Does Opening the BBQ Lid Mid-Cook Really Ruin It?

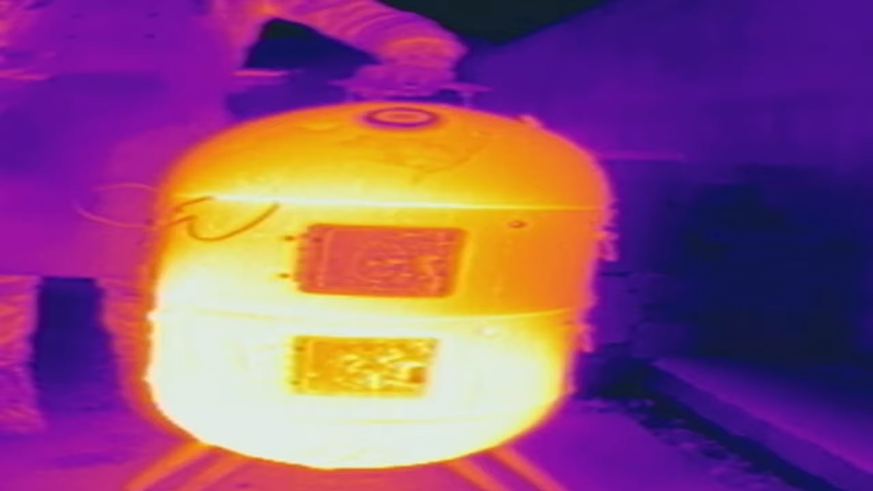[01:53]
Unfortunately, this wasn't quite as dramatic as I was hoping. I thought we would see a visual change in the temperature and you'd sort of see opening the lid, the temperature of the smoke would suddenly drop, but you can't really see that.
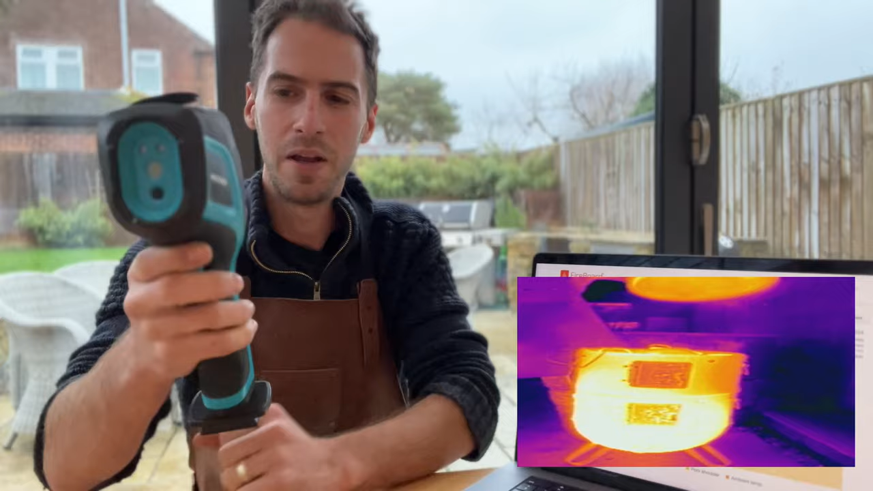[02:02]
You can see the hot air does escape and the bottom of the smoker remains fairly stable temperature wise, but it's not quite as dramatic as I was hoping. So let's now have a look at the fireboard data.